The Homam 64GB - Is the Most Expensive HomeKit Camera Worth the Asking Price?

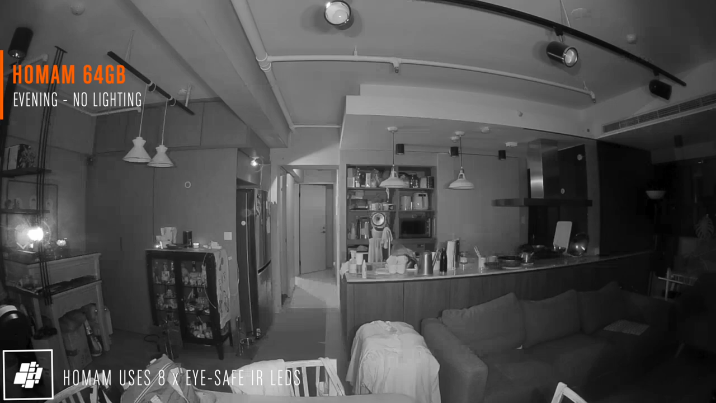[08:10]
Next we have three images taken in the evening with virtually no lights. All three do pretty well with night vision in this case,
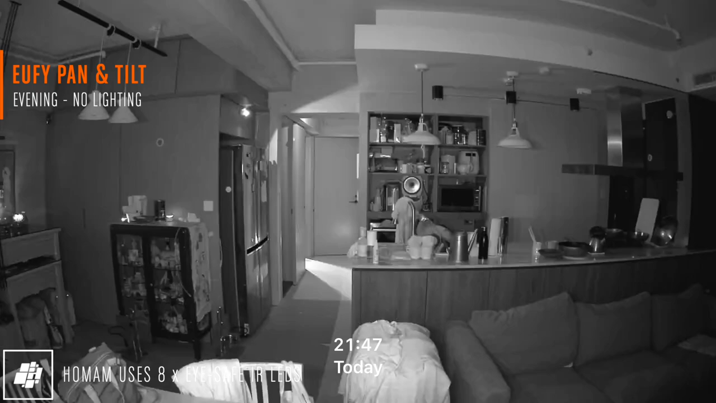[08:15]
with the exception of the light coming through the door in the corridor, which I have to give to the HomeAm.
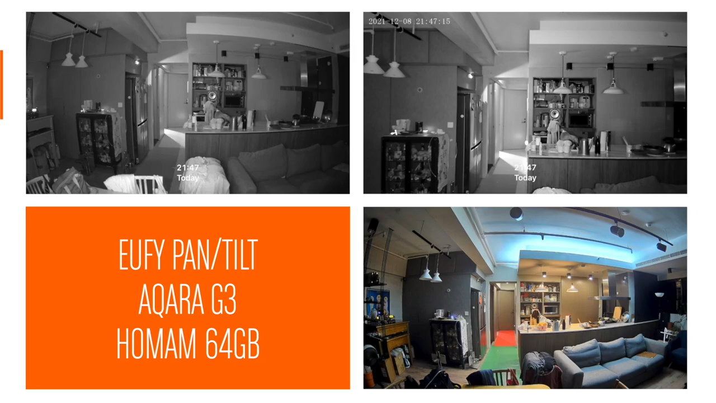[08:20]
Next we have shots taken in the evening with lighting, and once again the cove lighting is blown out on the other cameras, compared to the HomeAm, which as before is due to the camera's wide dynamic range feature.